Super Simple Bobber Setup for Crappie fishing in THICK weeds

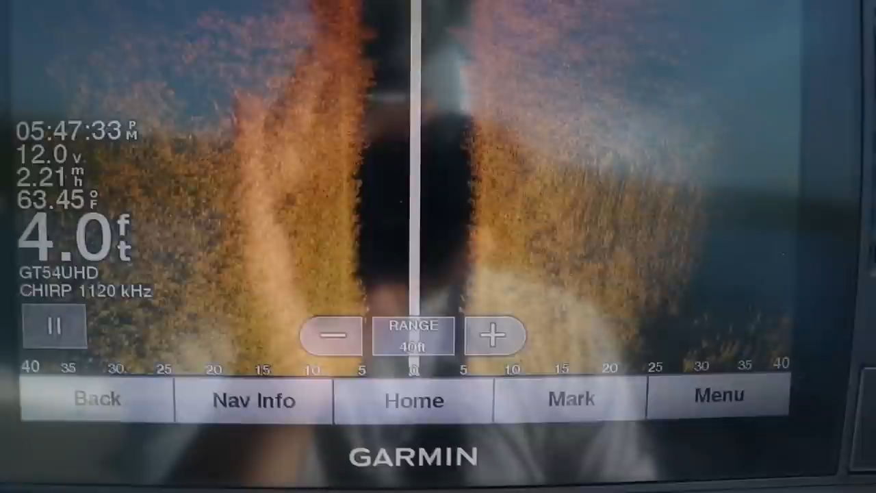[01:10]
On screen: depth 4.0 ft, water 63.45°F
flat we're in about four four feet of water these crappie are going to be anywhere from three to
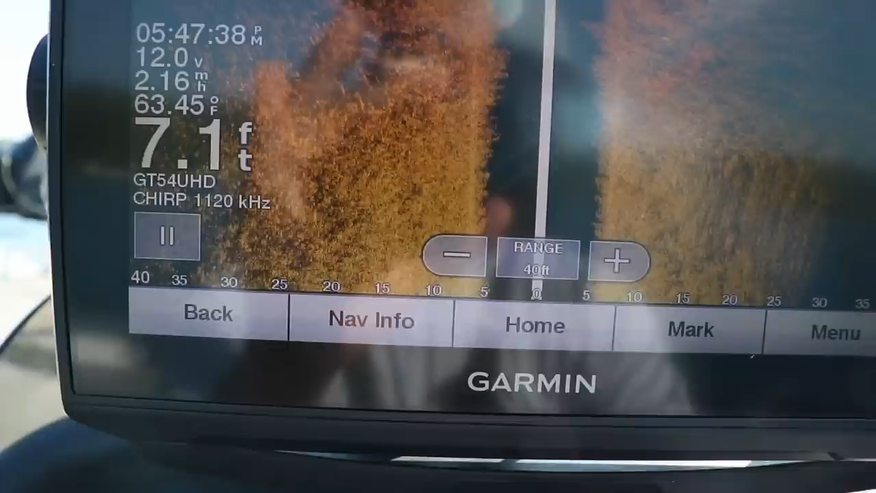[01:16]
On screen: depth 7.1 ft, water 63.45°F, speed 2.16 mph
six feet of water it's really hard to see fish in these massive weed flats what
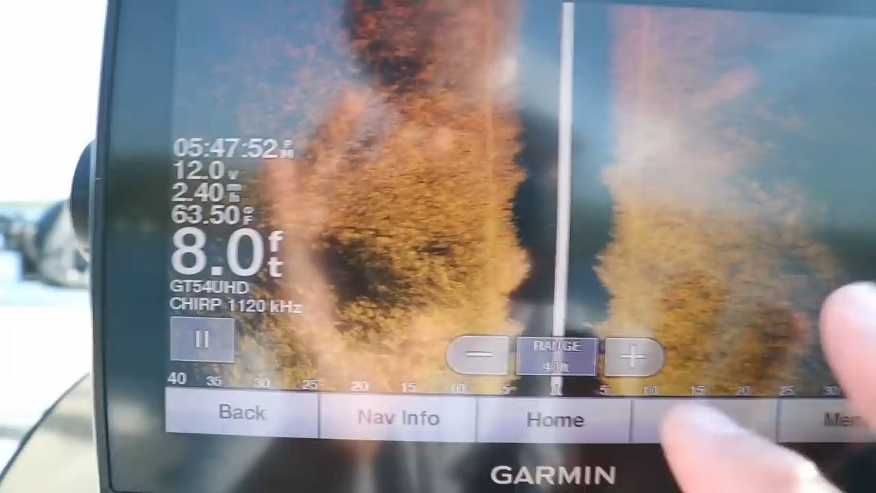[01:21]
On screen: depth 8.0 ft, water 63.50°F, speed 2.40 mph
you're trying to look for are bright spots in the weeds so you got all these thick vegetation through
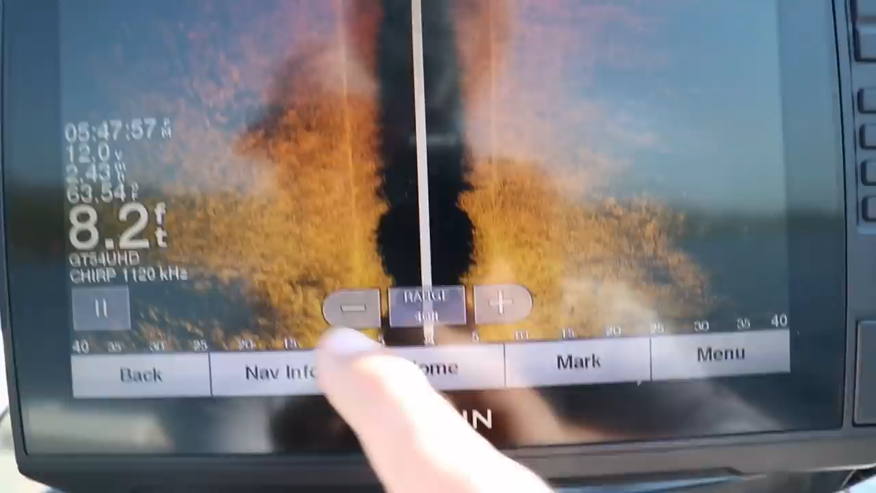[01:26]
On screen: depth 8.2 ft
here what i'm looking for are little breaks in the weed pattern
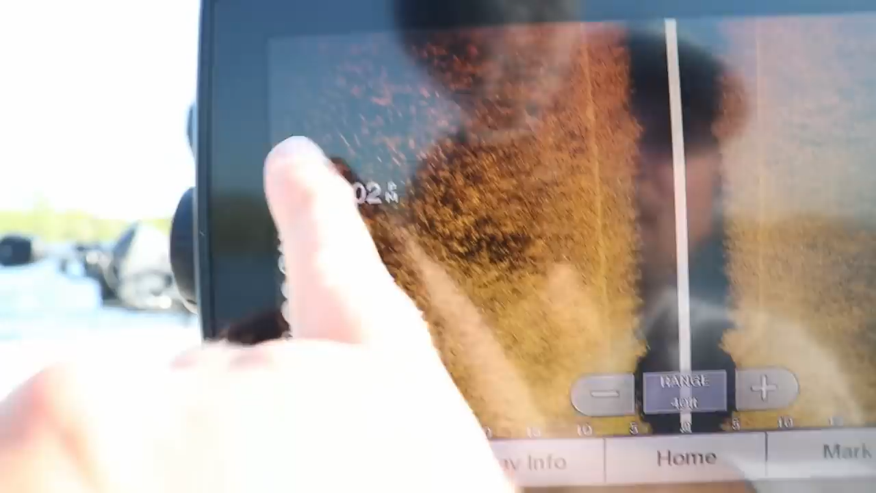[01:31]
like there might be some fish in that section there
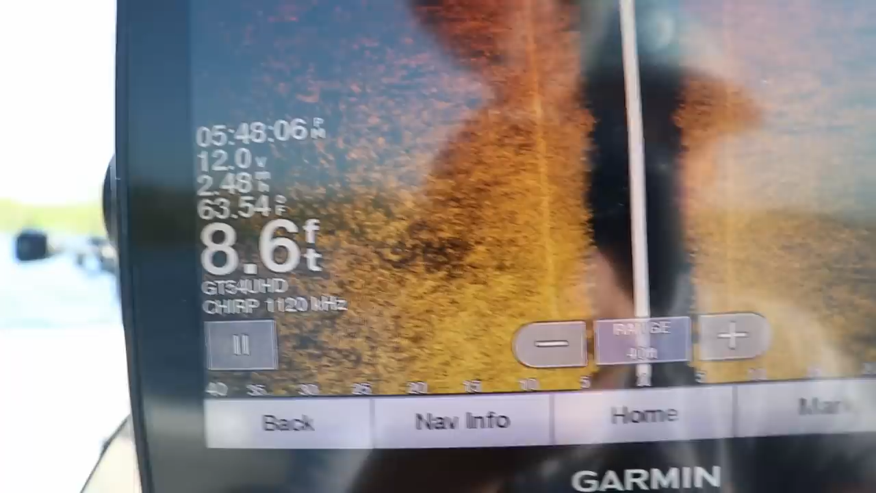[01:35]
On screen: depth 8.6 ft
there's little bright spots notice i got it 40 feet left
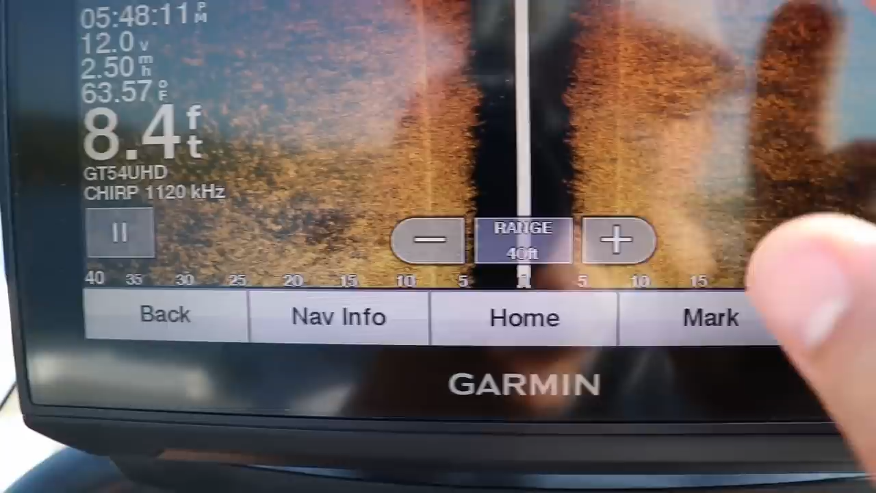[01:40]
On screen: depth 8.4 ft, water 63.57°F
and right of my boat here's a bright spot right there there's a good example i'm looking for bright
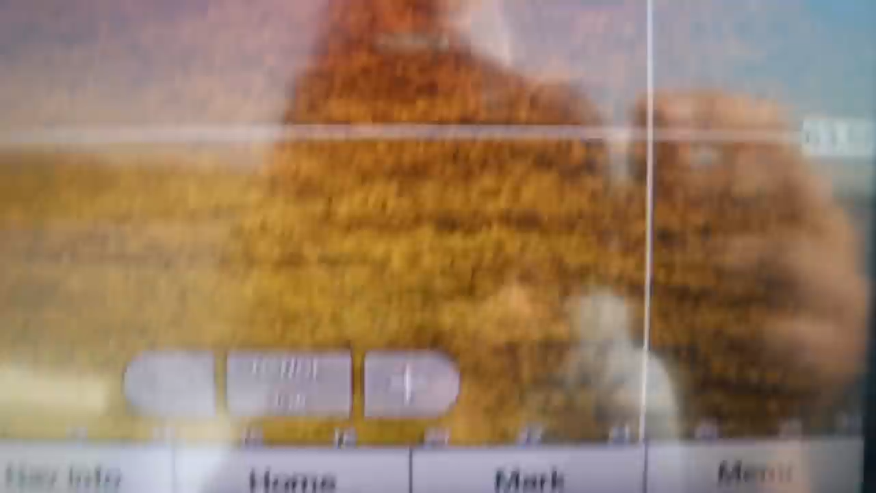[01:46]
spots and shadows i'm going to screenshot this so you guys can see it a lot better i don't know if you can how well you can see it but there's a shadow right here and there's a bright spot that is what i'm looking for in thick thick weeds okay there's a few of them there
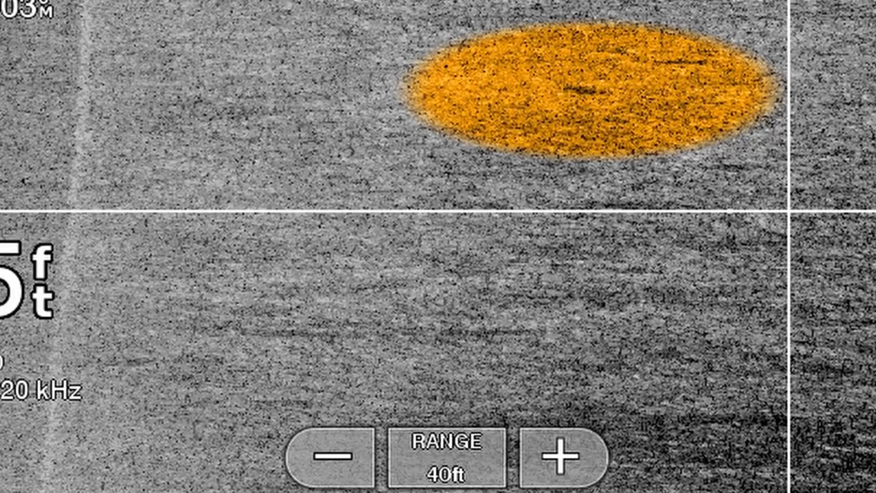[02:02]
this is this is pretty tough there we go there's some more shadows and some
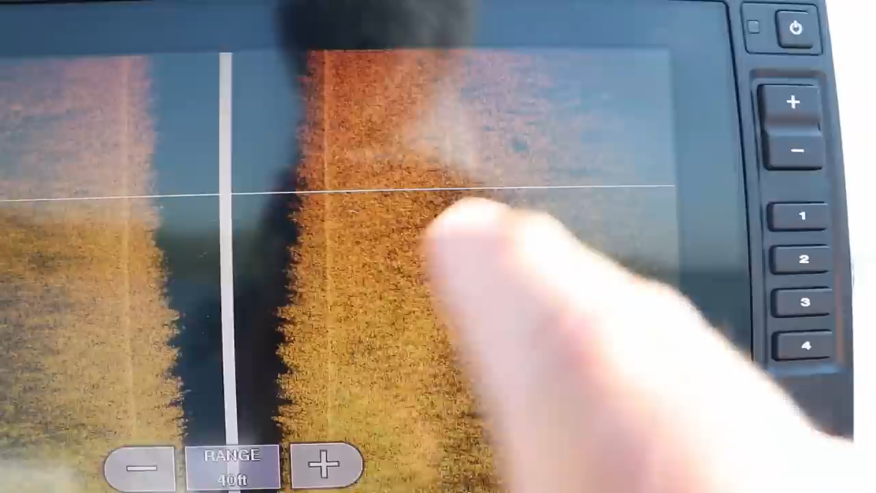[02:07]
bright spots in the top right corner i'm going to screenshot it for you so you can see it a lot better top right corner of the screen there's some
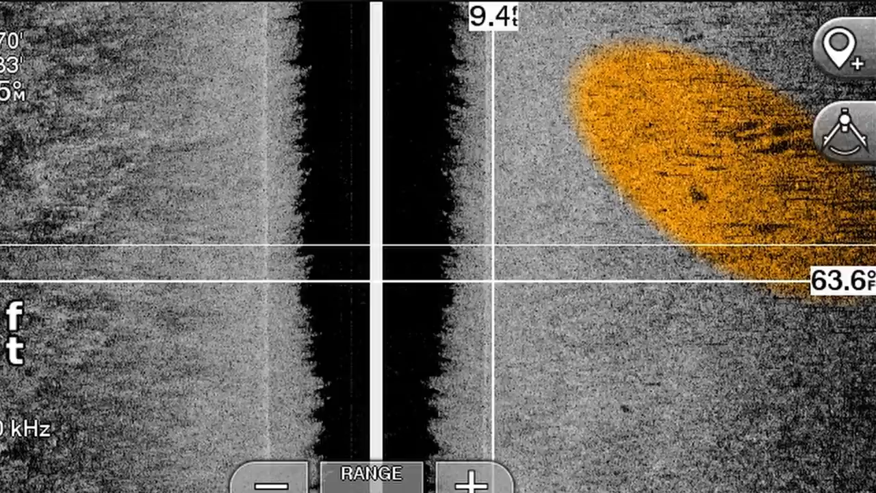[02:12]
shadows and there's some bright spots that is what i'm looking for amidst these weeds the weeds are going to be one single color or kind of like a mixture of duller gold pattern which is kind of the pattern i got here
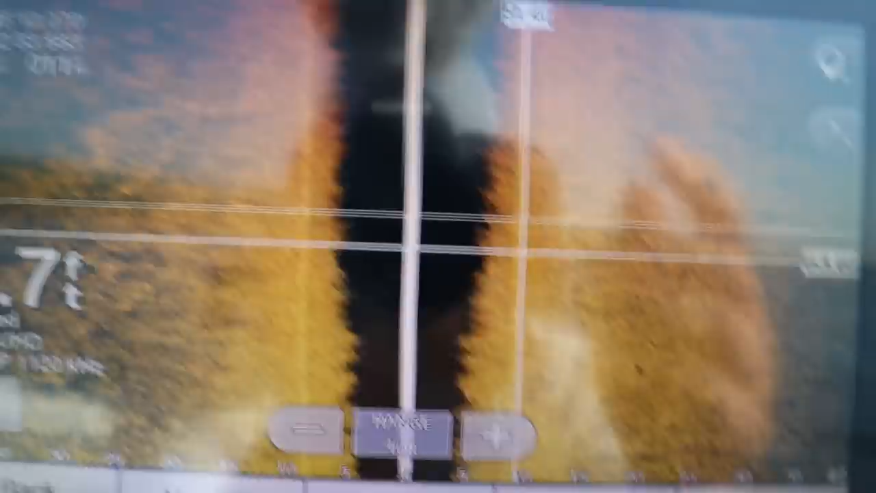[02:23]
but these bright spots and the shadows that is what i'm
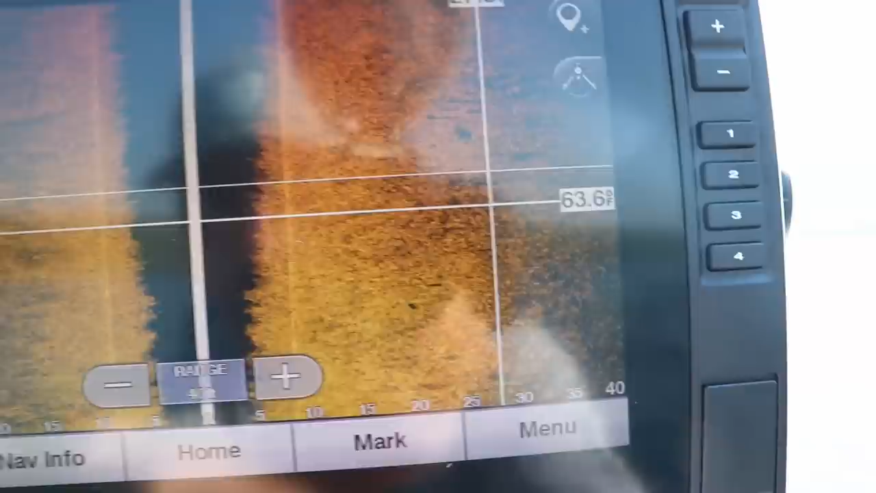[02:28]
looking for for fish i don't know if they're crappie i don't know they could be bass walleye pike a bunch of different things
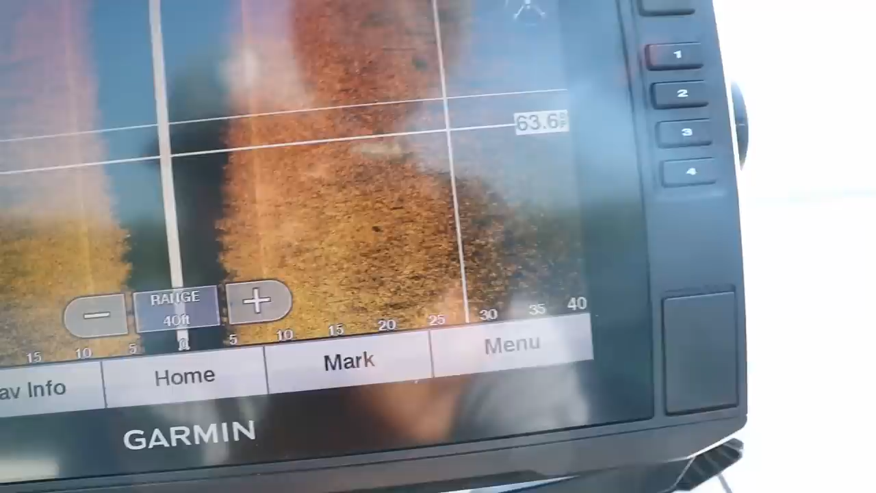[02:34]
but that is what i'm looking for right now on this weed bed
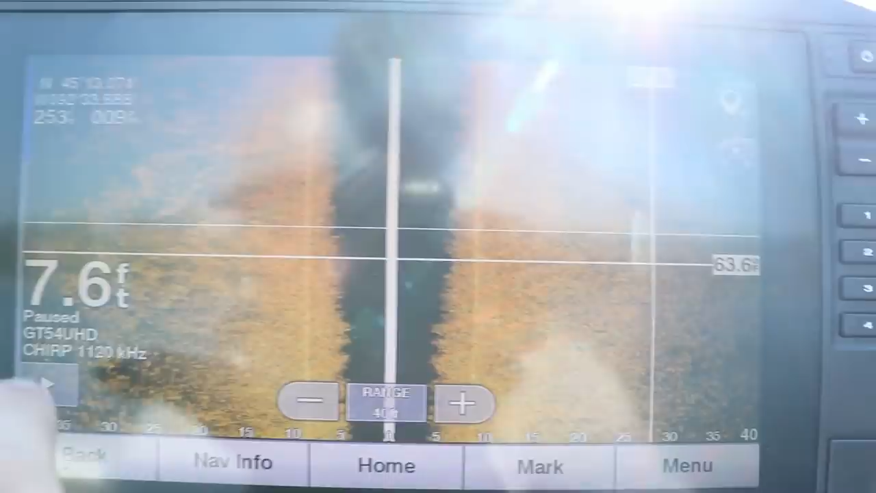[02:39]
On screen: depth 7.6 ft
the next thing i always like to look for is breaks in these weeds i don't think there's going to be
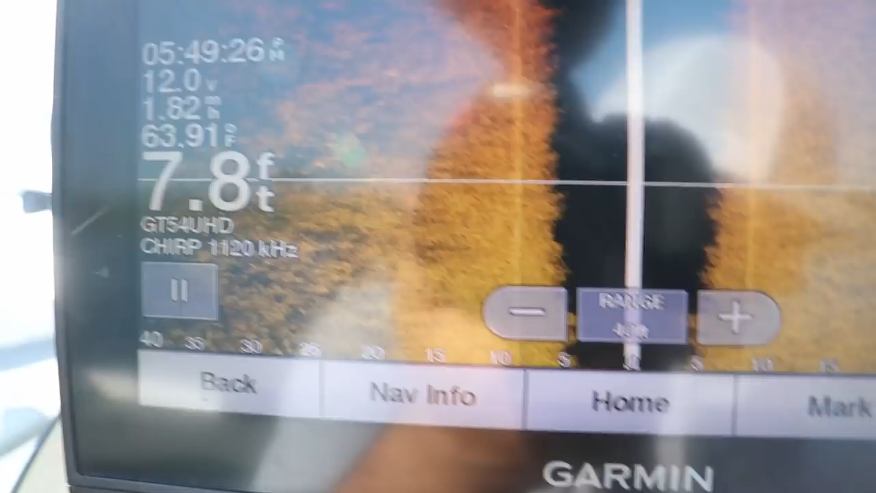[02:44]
On screen: depth 7.8 ft, water 63.91°F
a ton of breaks they look pretty pretty thick down there it's this is super clear water um
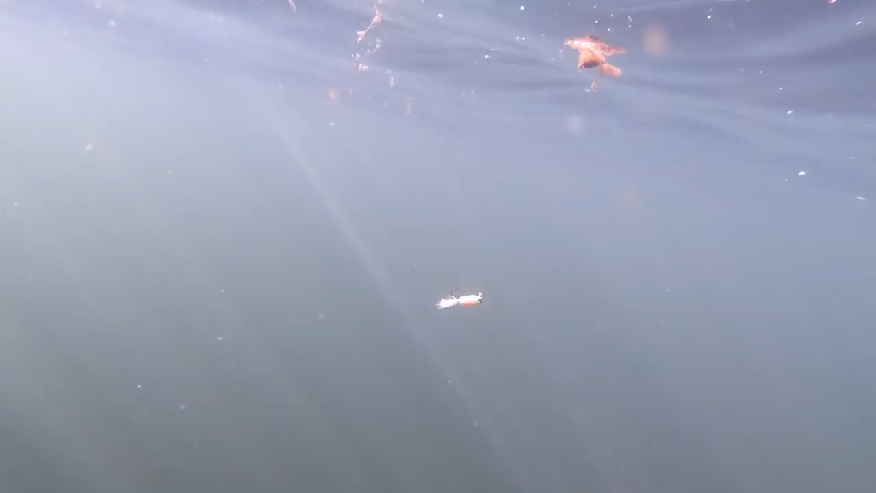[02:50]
all right so the top right corner of that screen there i don't know how well you can see it but there's some brighter spots
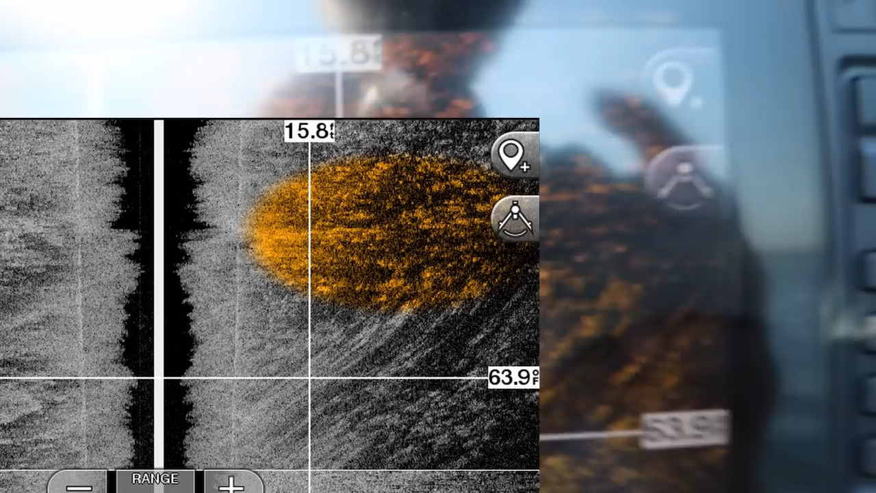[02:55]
there those brighter spots in that darker area that's kind of what i'm looking for settings
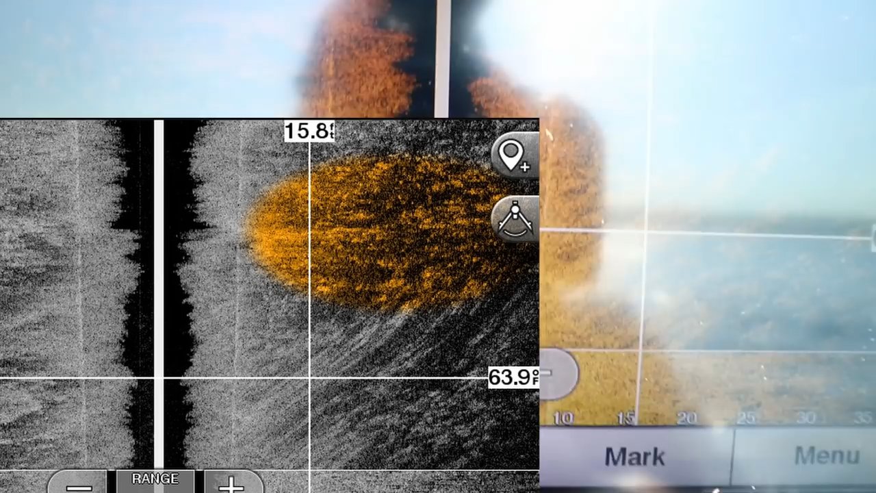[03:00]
on this thing here's here we go with settings contrast i usually set to 40 40 to 50 brightness is auto medium